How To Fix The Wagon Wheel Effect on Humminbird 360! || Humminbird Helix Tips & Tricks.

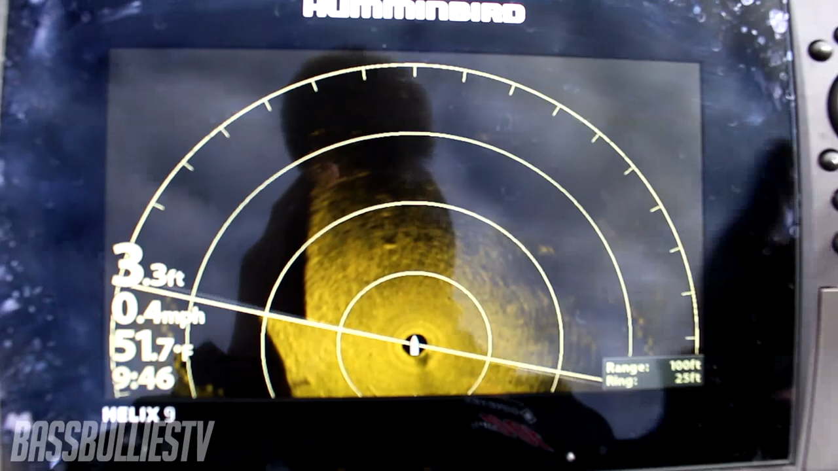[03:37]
On screen: depth 3.3 ft, speed 0.4 mph
Just quick reference. I'm running, I got a spot on spot lock right now.
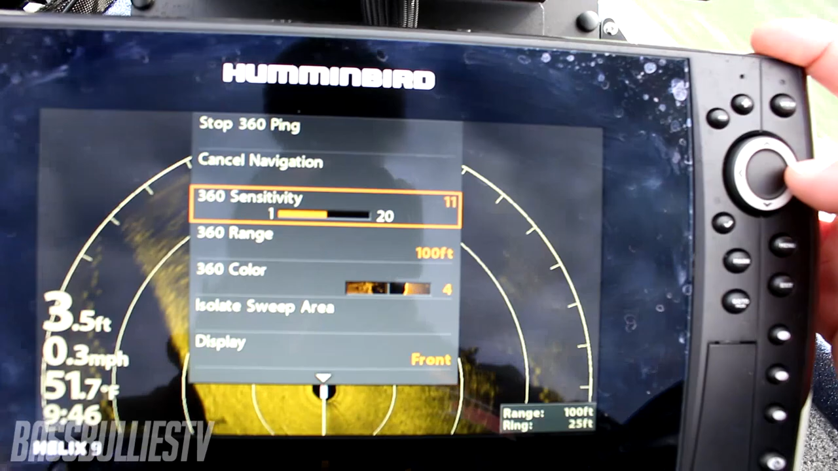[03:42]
On screen: depth 3.5 ft, water 51.7°F, speed 0.3 mph
So that's all the noise you're hearing. My, what I'm running on my 360,
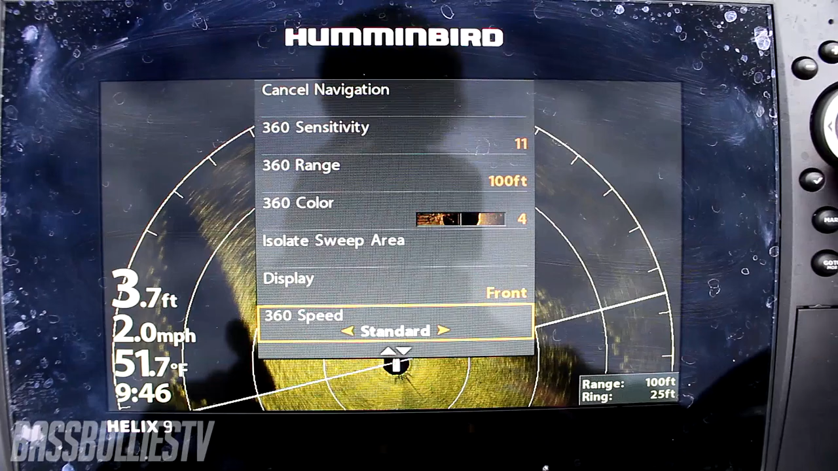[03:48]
On screen: depth 3.7 ft, water 51.7°F, speed 2.0 mph
these are just the settings I'm running. Color forward pallet.
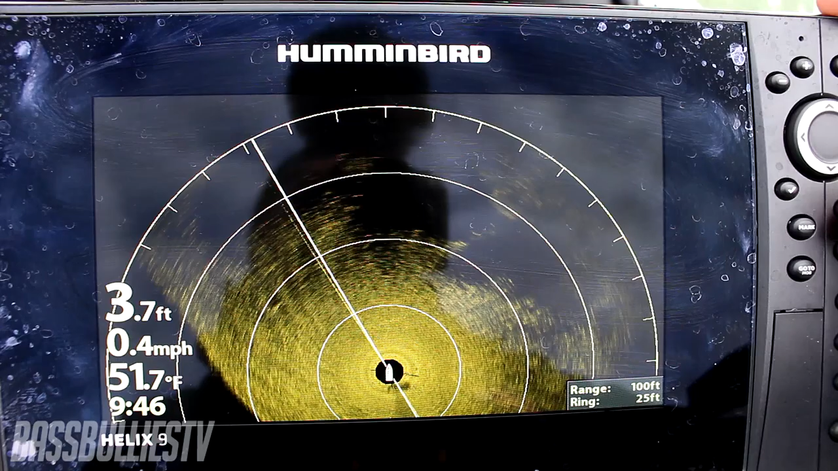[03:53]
On screen: depth 3.7 ft, water 51.7°F, speed 0.4 mph
Still playing around with it. You got to change it for different legs. This lake right here has a much harder bottom.